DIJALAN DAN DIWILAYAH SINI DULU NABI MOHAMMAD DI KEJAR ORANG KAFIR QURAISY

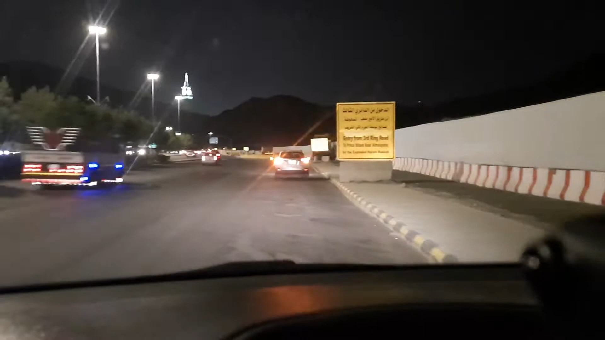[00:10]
itu di depan menara ini guys tower jam-jam
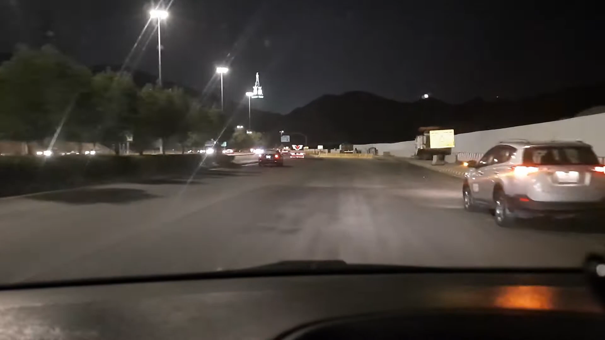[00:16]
kelihatan banget itu ini sekarang saya sedang berada di
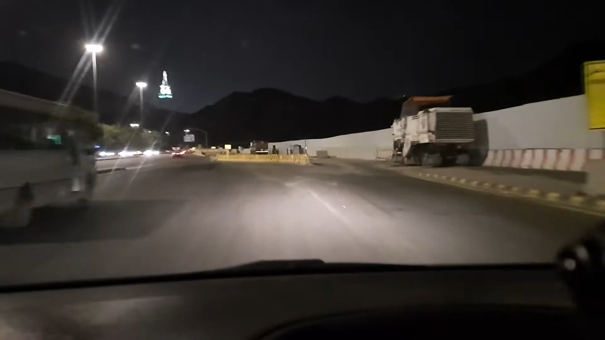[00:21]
daerah Jabal Sur guys Jabal Sur itu artinya gunung sur gunung yang dulu waktu Nabi Muhammad dikejar-kejar Habib Quresh untuk bersambunyi guys ini disinilah daerah gunung Jabal Sur guys saya selalu mendoakan semoga semua temanku semoga keluarga ku
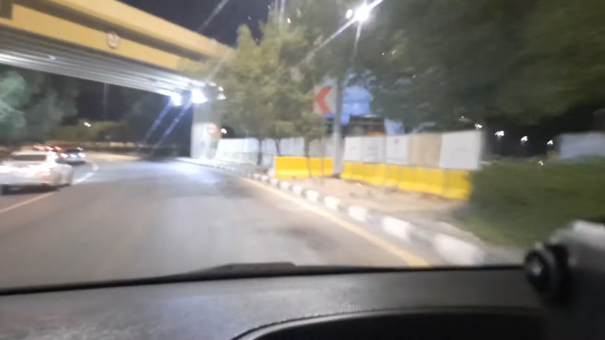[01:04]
dilansarkan pekerja dan rezekinya semoga rezekinya bertah berlimpah dan barokah ini sebelah kiri daerah gunung sur guys Jabal Sur
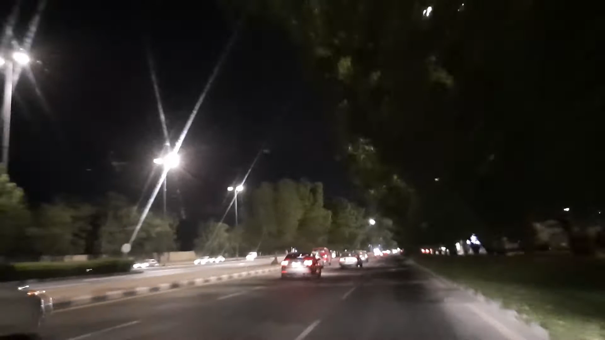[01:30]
yang dulu ketika Nabi Muhammad dikejar-kejar Habib Quresh dia bersembunyi disini guys di daerah sini nih ini namanya daerah Jabal Sur saya doakan semoga semoga keluarga ku dan semoga temanku yang punya keinginan ibadah haji semoga dikabulkan oleh Allah